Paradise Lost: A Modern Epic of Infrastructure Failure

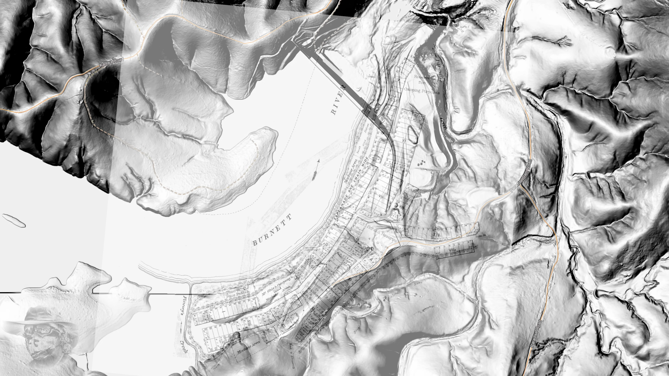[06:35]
I'll just put the town over the top, but briefly, I'm sure you've seen enough of that. But here's the geology.
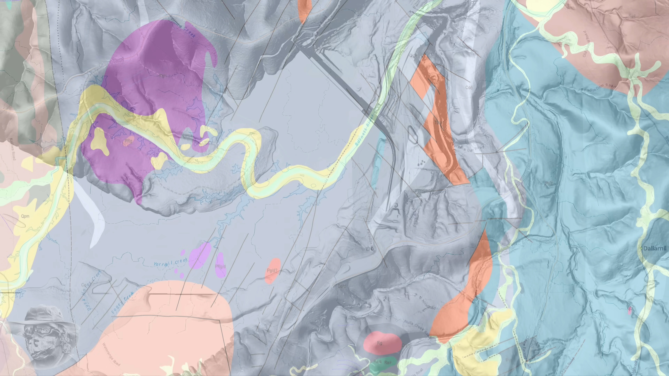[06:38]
Now, the geology's interesting. First of all, the interesting bit is it's all volcanic.
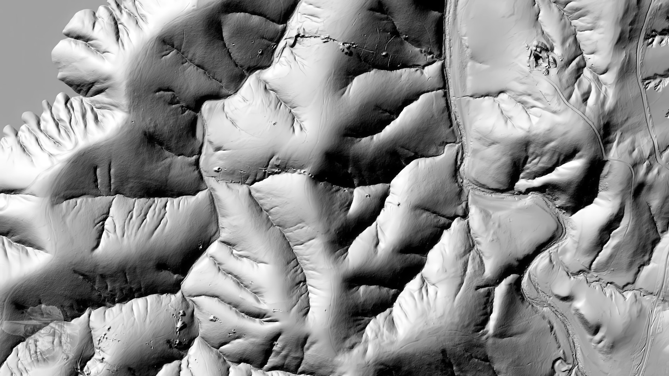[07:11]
They're all in straight lines because they're following the reefs, the gold reefs.